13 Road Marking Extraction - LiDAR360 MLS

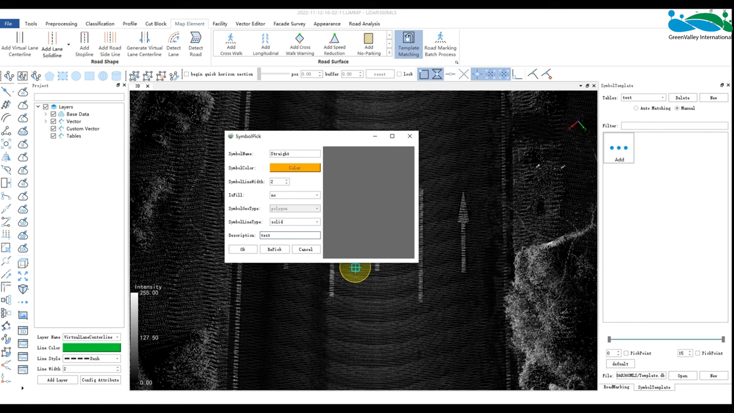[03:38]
Then draw the template vector on the point cloud according to the template of the point cloud to be drawn in the order of nodes.
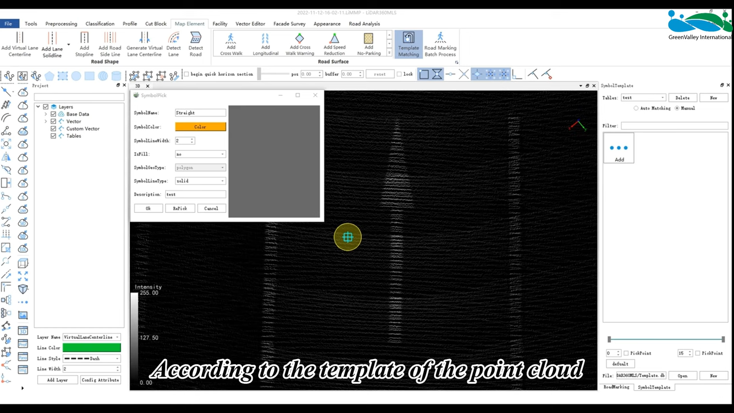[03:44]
The first and last points must be closed.
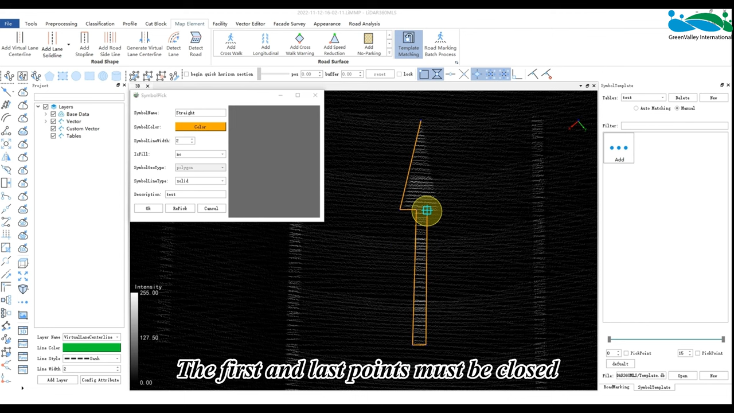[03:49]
Finally, double click to end the drawing and then click ok to save the template.
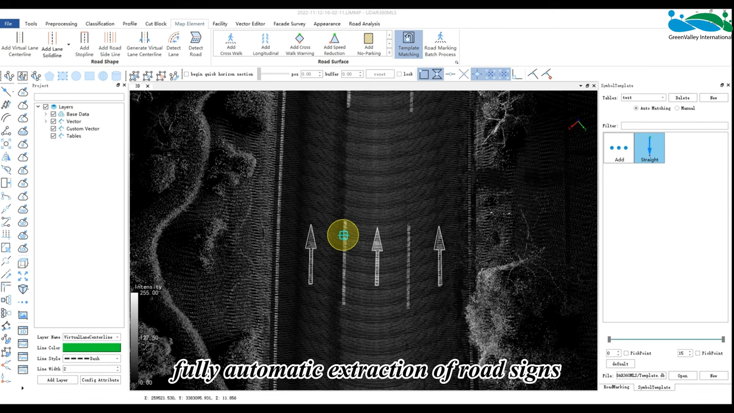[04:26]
fully automatic extraction of road signs, and new template recognition in drawing.